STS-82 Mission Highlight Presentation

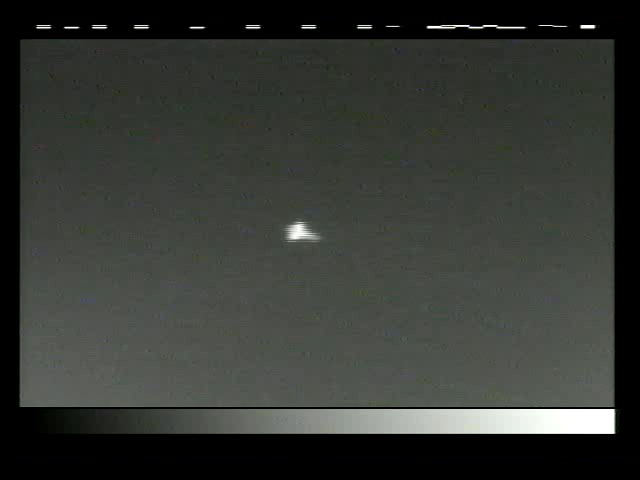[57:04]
Twin sonic booms announce the arrival of Discovery into the landing area. Time to touchdown, 3 minutes.